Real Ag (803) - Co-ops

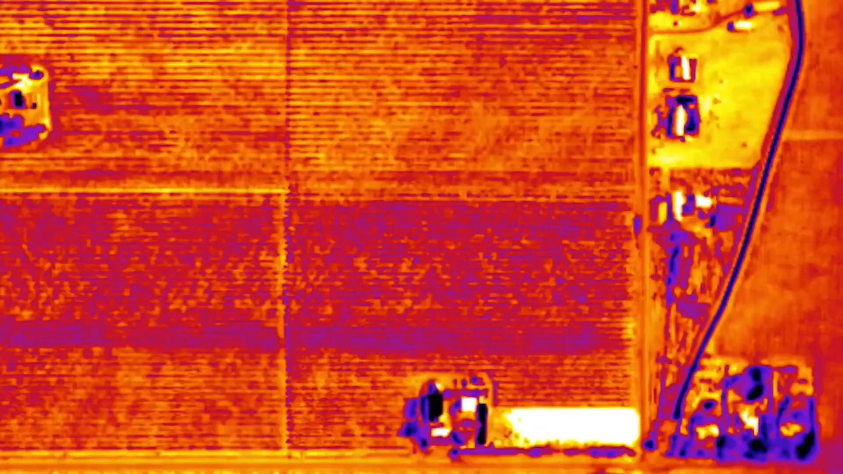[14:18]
Today we have access to imagery from satellite and fixed wing aircraft sources that allow us to take daily readings of field conditions, of crop conditions, to help advise that grower.